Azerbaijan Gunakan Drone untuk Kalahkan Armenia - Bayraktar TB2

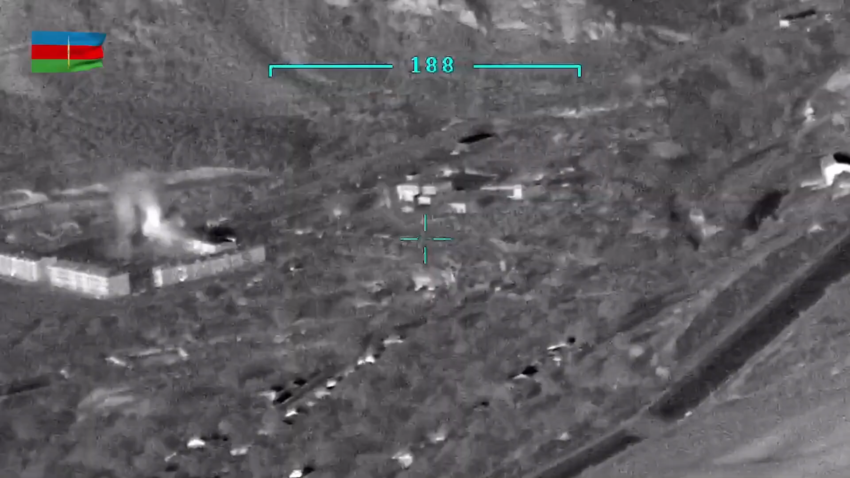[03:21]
dapat mengetahui lokasi dan menemukan target-targetnya Di sini,
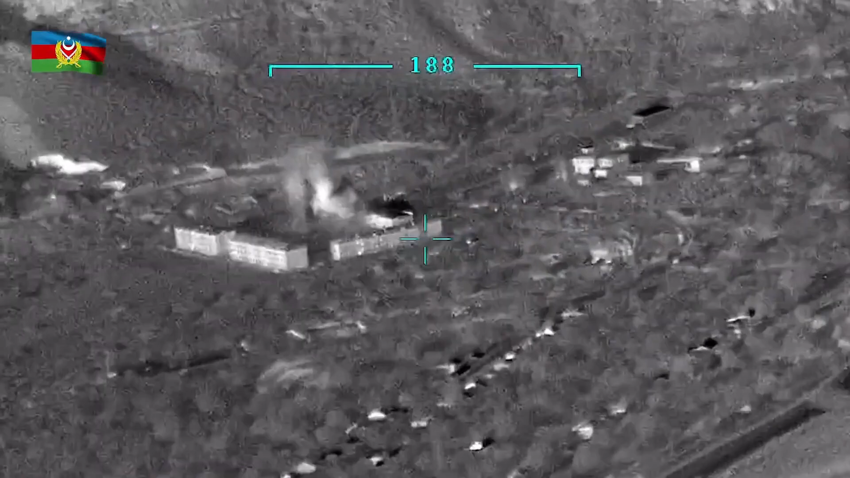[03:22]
kamu bisa lihat beberapa rekaman resmi dari Kementerian Pertahanan
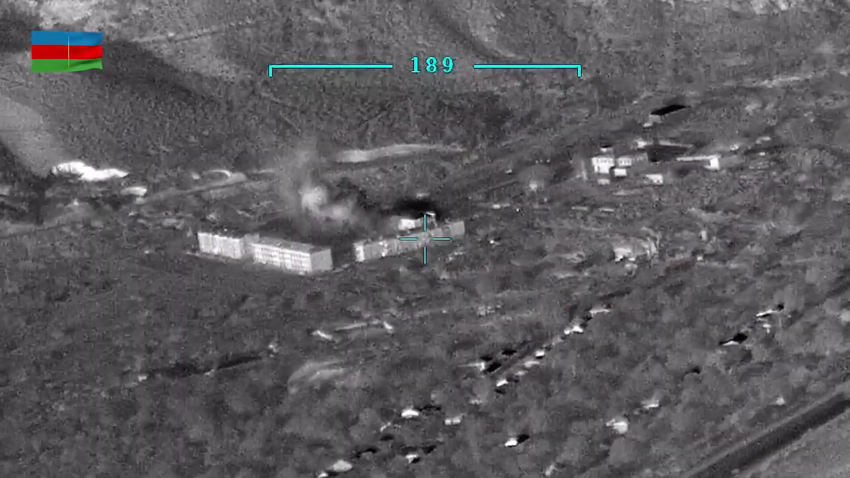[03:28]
Azerbaijan
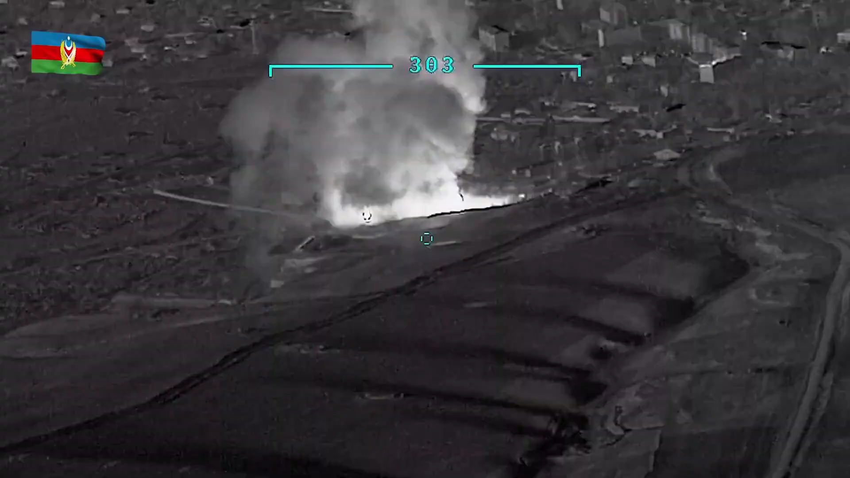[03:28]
Yang menunjukkan bagaimana drone Bayraktar TB2 menghancurkan kendaraan
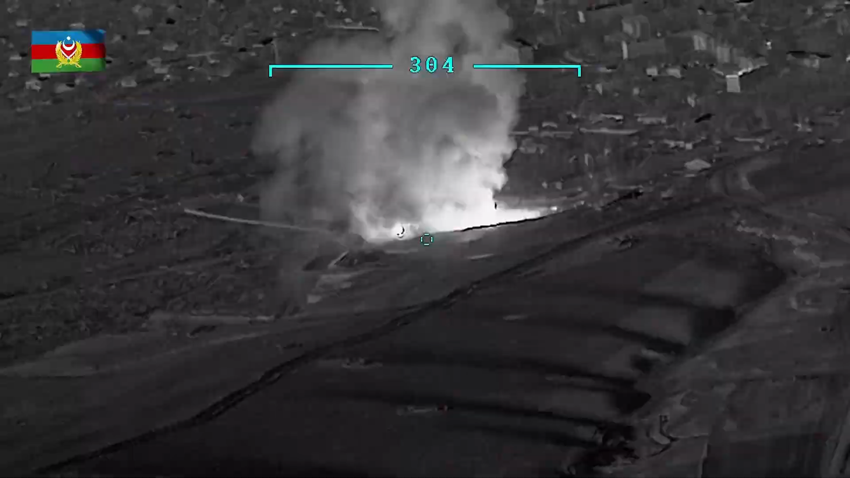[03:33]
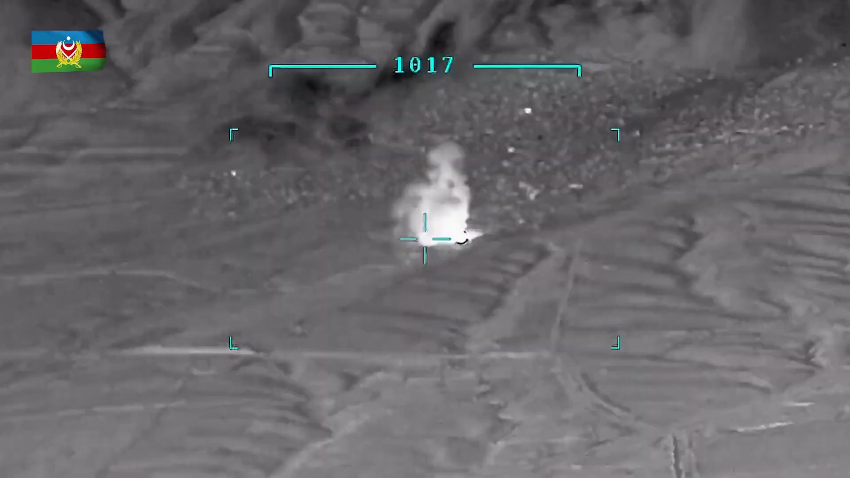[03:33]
tempur dan pos-pos perlindungan militer Armenia Selain melakukan serangan bom secara langsung,